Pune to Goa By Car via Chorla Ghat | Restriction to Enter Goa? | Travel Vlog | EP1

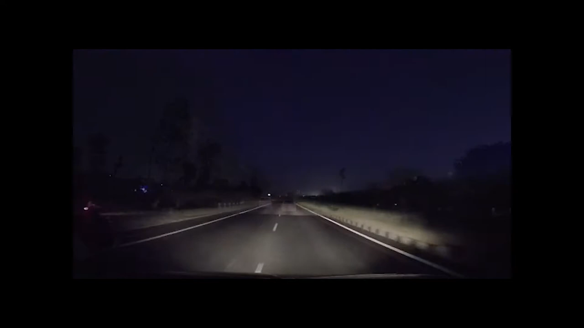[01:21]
Then by evening we'll be looking out for some beach at Goa.
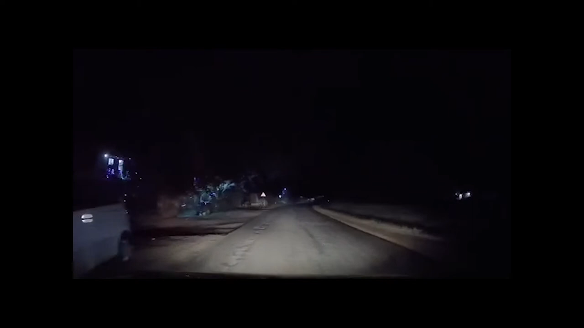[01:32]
So all this video, what do you see is a dashcam video, because we do not have our camera ready at that point of time, because it was already late. We lost our road. I will go ahead and explain you what happened exactly. How did we lost our road? We were supposed to go from Khanapur and cross the Belgaum forest. There's a reserve forest, but we are supposed to reach there by 6 p.m. but we reached late at around 7:30,
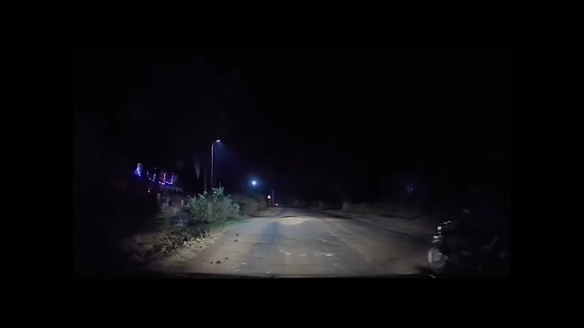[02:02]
and we came to know that the roads are closed and we are absolutely lost.
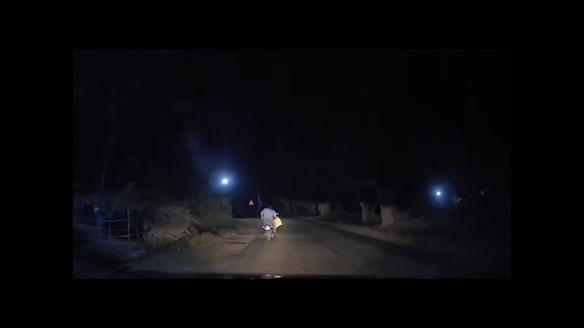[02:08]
So let's find out what the man says over there, the biker. Kitna dur hoga yahan se Jamboree?
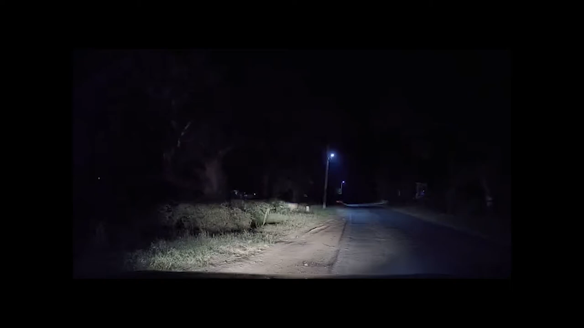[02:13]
2 hours. 3 kilometer. 3 kilometer hai, 3 kilometer. Abhi idhar right mat maro, udhar rasta band hai pura. Nahi, idhar left mein, idhar na, idhar band hai pura. Band hai pura. Udhar Khanapur jane ke baad bolta hai Gurmi. So as the biker said, the road is closed, the forest roads are closed,
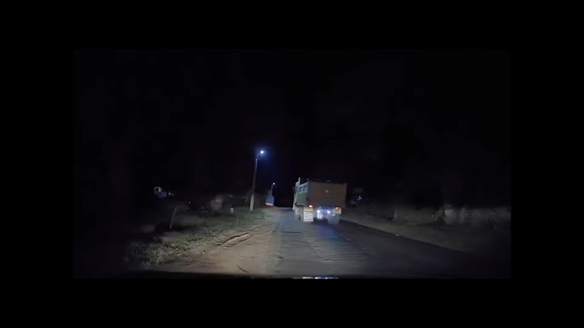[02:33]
the road from Khanapur avoiding the forest, the bypass is also closed, work is going on, so we have to travel back. And I'll go ahead and share you on the Google map.
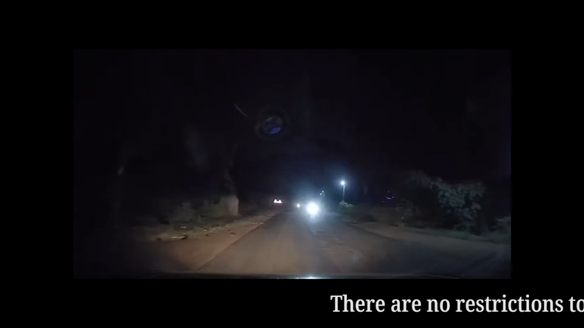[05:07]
And the road conditions are not so good. You can see it's more or less broken road.
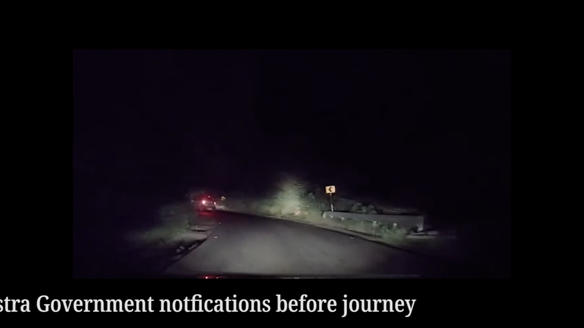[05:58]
Morlem Kolem.
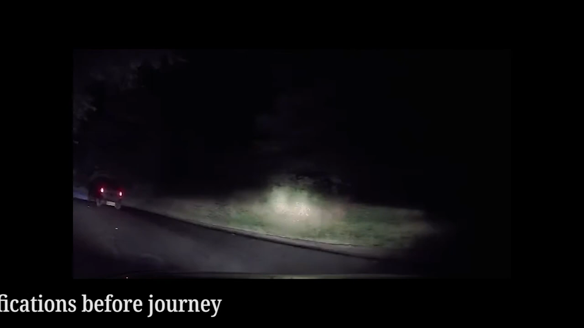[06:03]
I'll share the link in the description. And you can see the road conditions is pathetic road condition.